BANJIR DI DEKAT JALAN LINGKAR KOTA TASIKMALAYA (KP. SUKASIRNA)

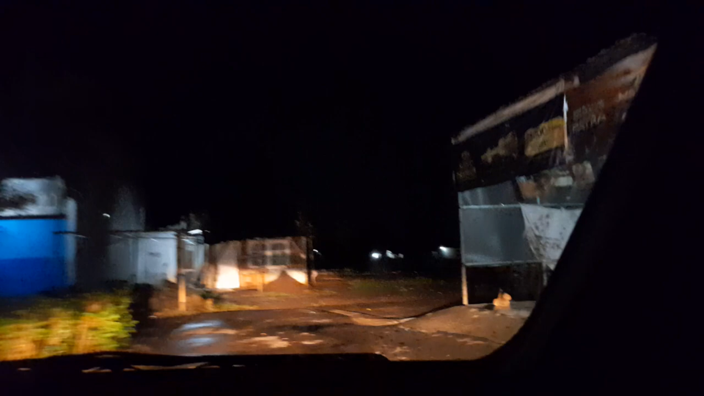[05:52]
Ini kurang lebih nggak jauh sih dari lokasi jalan baru yang suka dipakai untuk car free day dan lain sebagainya ya.